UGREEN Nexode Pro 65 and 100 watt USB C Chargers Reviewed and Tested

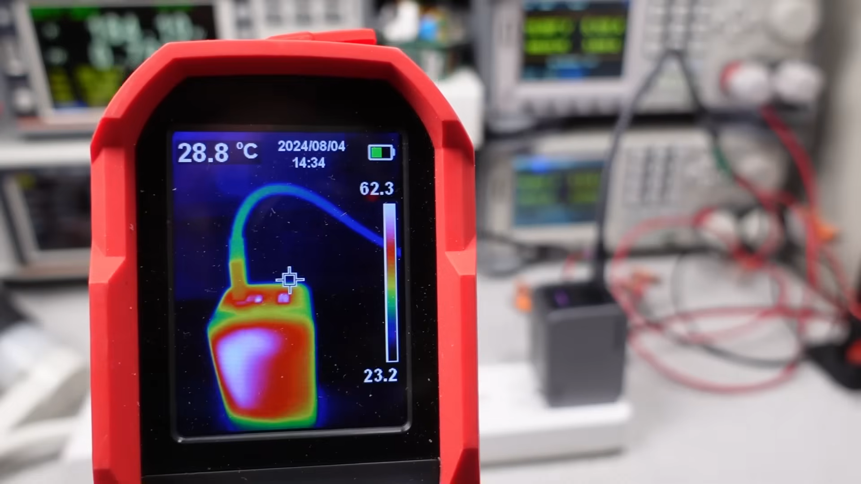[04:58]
On screen: spot 28.8°C
And then the camp that said, if you put 65 watts on the box, it better run forever at 65 watts.
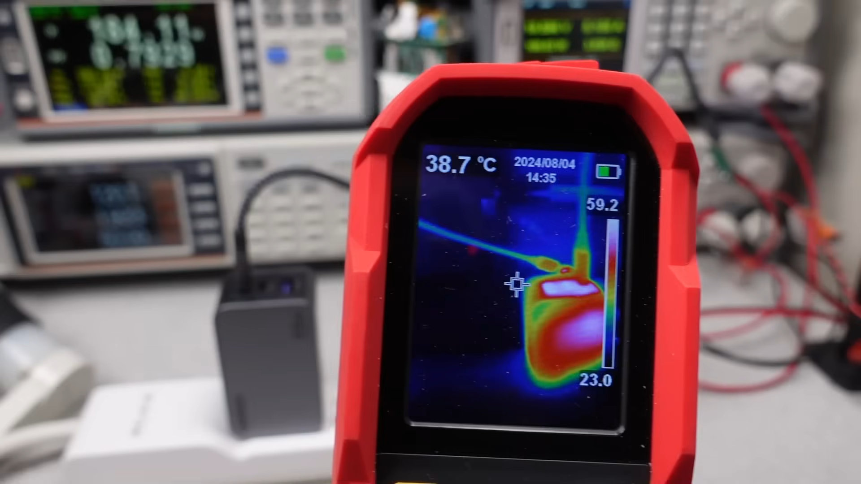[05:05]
On screen: spot 38.7°C
Well, these ran for 30 minutes in a 20 degrees C environment, and both chargers shut off. Yes, that was a full load, and so it's an aggressive test condition, but it's the number on the box.
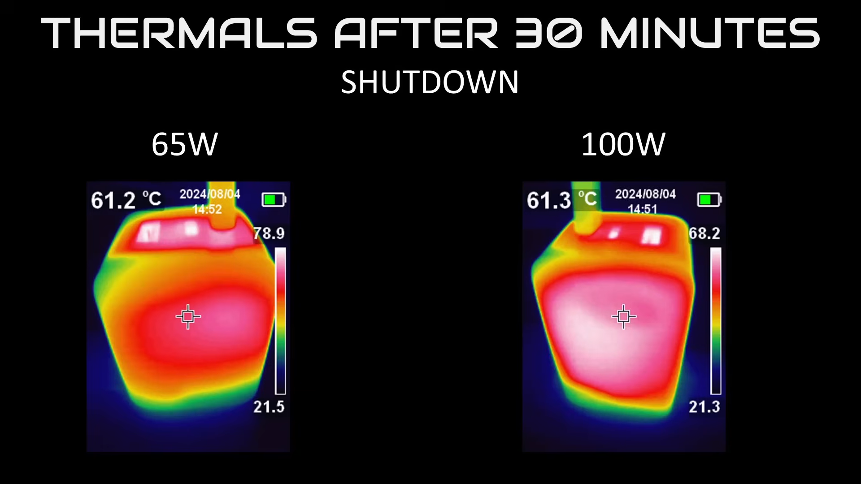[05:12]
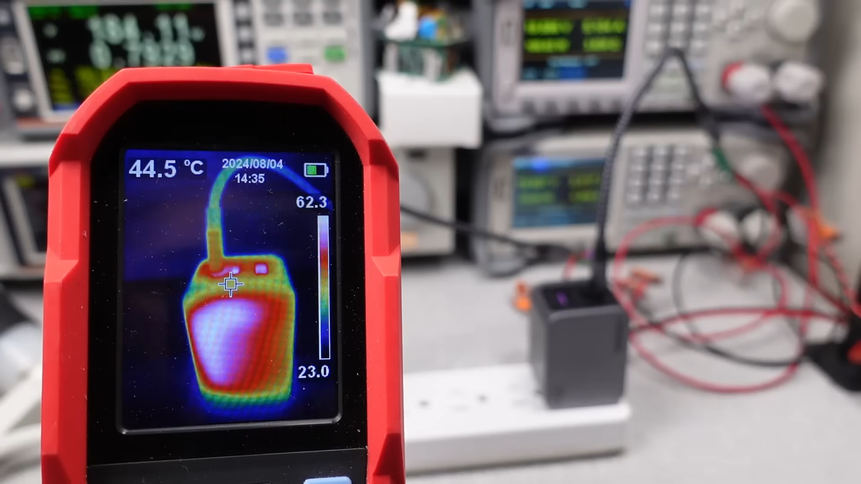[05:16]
On screen: spot 44.5°C
The efficiency being a little weaker means more heat, and that shows. Well, let's compare these things.